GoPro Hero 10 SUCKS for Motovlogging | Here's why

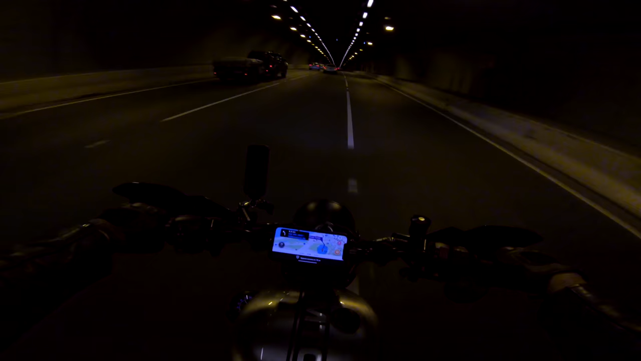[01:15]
especially for motovlogging Is that if you're heading into a tunnel you can easily remove the ND filter while riding And